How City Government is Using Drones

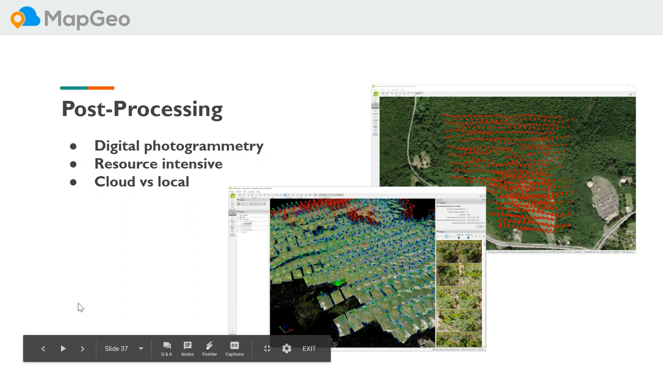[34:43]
resources so you may have to decide if you don't have a fantastic workstation with good cpus and ram hey maybe this is something we use some of the cloud-based solutions out there and so programs like picks 4d if you buy a license with them they also give you cloud-based processing which is pretty cool uh next slide please uh let's take a look at the analytics here right so
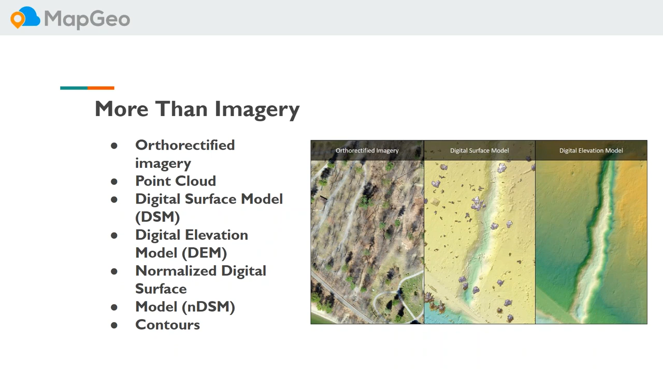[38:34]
a clear shot to the ground you can use these digital photogrammetric technologies which are very simple to use to generate these wonderful geospatial products that you can then ingest into systems such as map geo so next slide please
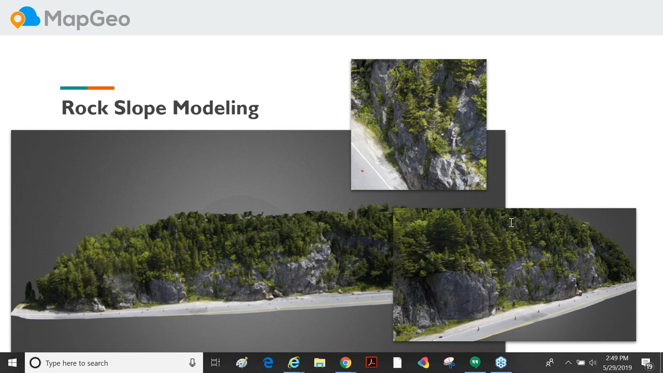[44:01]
feet could seriously maim or or or kill someone and they're taking the time to think through these things can ensure that your program is successful and keeps you um above board next one please and i'm just going to let you uh this is the last this is one of the last ones before uh qa everybody so if you're excited for qa just stick around to the end of the slide we're going to jump right into that yeah historical thanks jordan historical preservation great way to create digital 3d representations of valuable structures like this
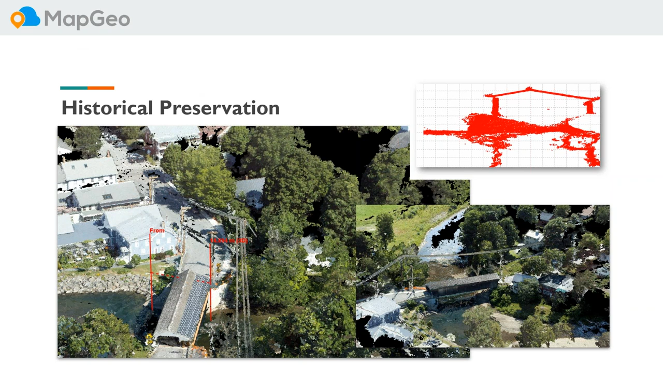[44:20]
covered bridge that that may be exposed um to risk and destruction and if you need to rebuild it now you've got a full 3d model that you can generate from like a 15 minute drone flight and
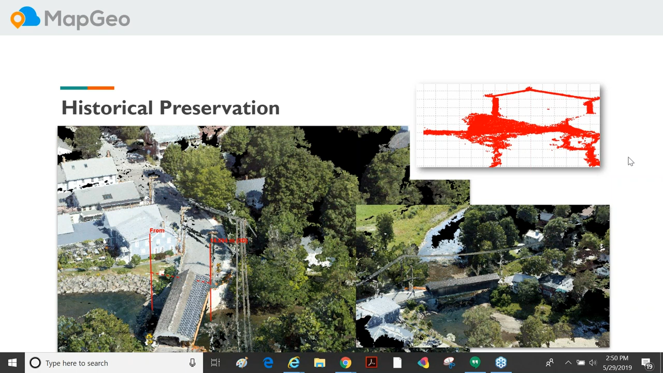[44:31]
a couple hours of of processing there right maybe it's not this model's not being used now but down the road it could be useful and next slide please